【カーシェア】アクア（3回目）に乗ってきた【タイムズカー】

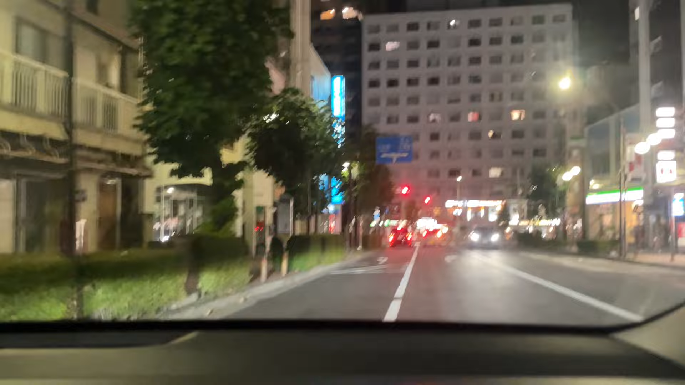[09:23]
だからね座席を目一杯下げて乗るんですけど天井すっちゃうからね頭すっちゃうからねはいこの信号左曲がります
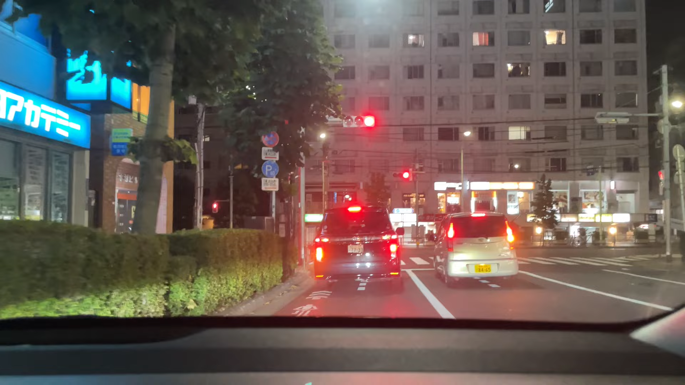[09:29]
天井すっちゃうから座席をね目一杯下げるんですよで目一杯下げてもねフロントガラスの縦幅がねすごい狭い気がするのであのいくらね売れてるとかねいっぱいあると言ってもまあ3回目にしてね3回目のこれがねもしかしたら一番ちょっと僕に合ってないかもしれないですあのフロントガラスがすごい寝てるのと